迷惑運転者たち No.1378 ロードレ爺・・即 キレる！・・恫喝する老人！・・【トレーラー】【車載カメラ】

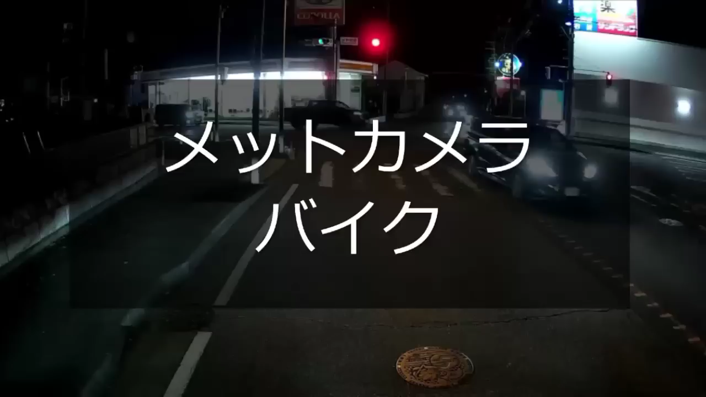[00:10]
後ろに並ぶと見せかけてやっぱり前来たか。GoPro とか、GoPro とか何だかつけてんだけども、自分の違反はそっちのけか。
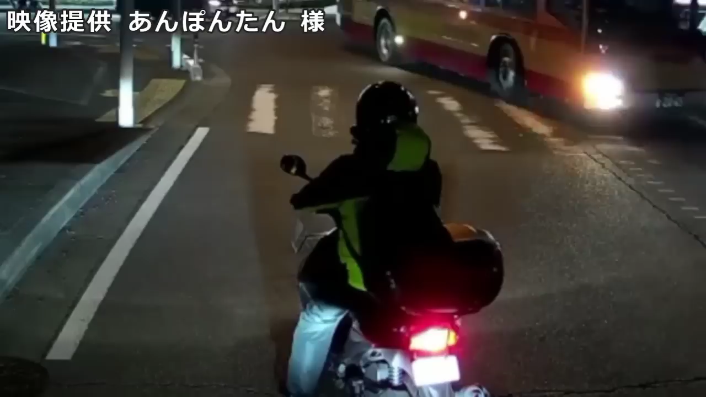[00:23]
こういうやつが自分の映像だけ切り取って煽られたとか幅寄せされたとかって映像を出すんだろうね。ダセーよ、ほんと。朝からだろうね。カメラ自分でつけといてやるのか。